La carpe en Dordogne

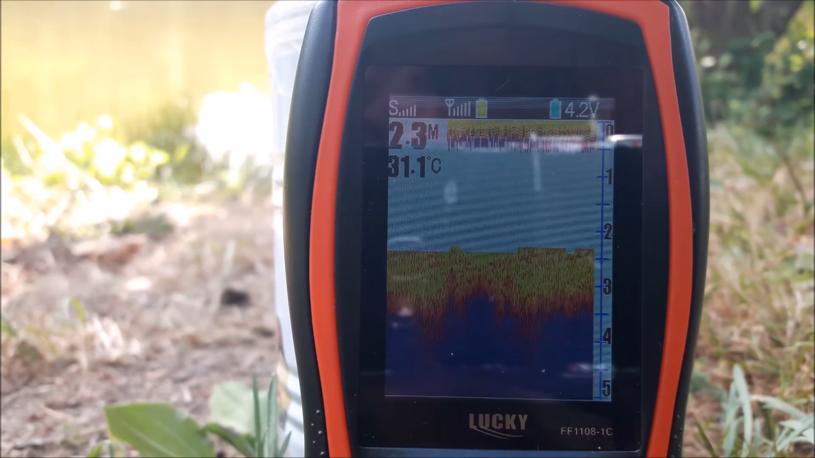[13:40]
On screen: depth 2.3 m, water 31.1°C
Et puis, voilà. Ah, petit poisson, petit poisson. Bon, ben, c'est tout, hein, ce que j'avais à vous dire. Bon, je sais pas s'il y aura du poisson pour cette pêche, mais bon, on verra ça. Je vais préparer un coup pour la prochaine vidéo, ici même, sur ce plan d'eau. Ah, on dirait qu'il y a un petit peu d'herbillé à cet endroit-là. Je reviens, je reviens. Petite bosse. Oh, poisson, oh, poisson. Les poissons sur le bord, là.